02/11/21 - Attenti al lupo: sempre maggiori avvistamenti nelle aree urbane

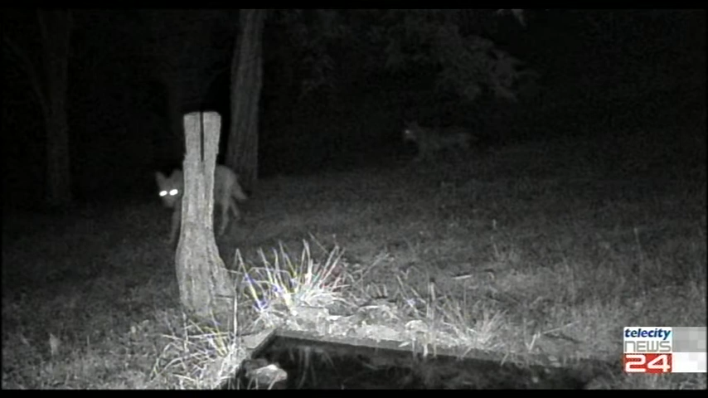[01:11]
è riuscita a catturare l'immagine di una coppia di lupi a 50 metri dalla propria abitazione, realmente vicina al centro abitato acquese.